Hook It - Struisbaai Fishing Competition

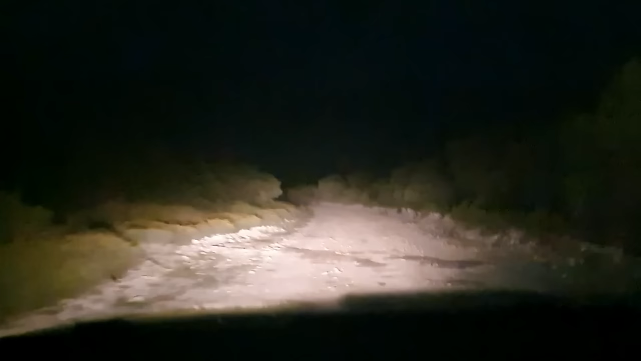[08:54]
We're going to see what's potting there. Is that the tune? Yeah, let me go and check it if I'm going to go over.
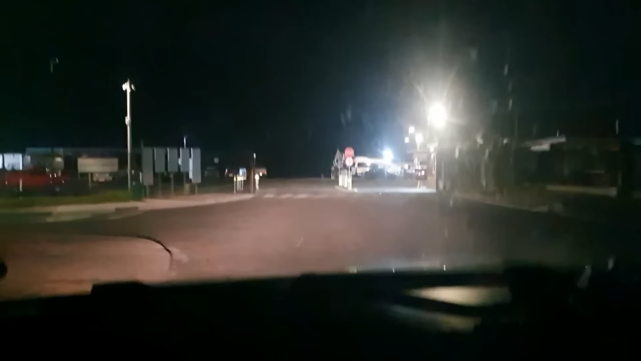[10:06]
This is the harbour, eh? Yeah.
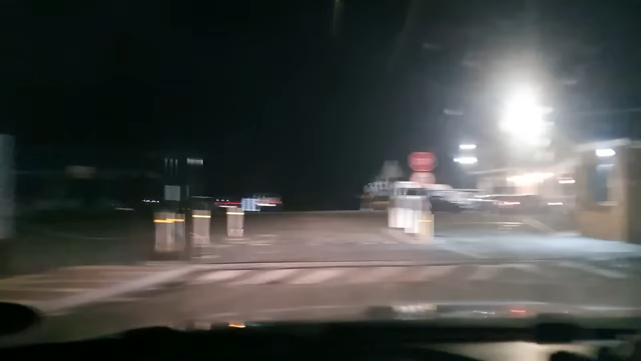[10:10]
All right, so we're having a look here at Struisbaai Harbour.
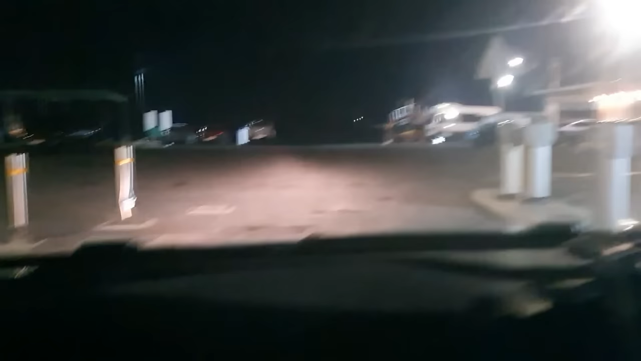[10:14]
That hill was just too much. We weren't gonna make it over there. The risk reward wasn't there, so let's see.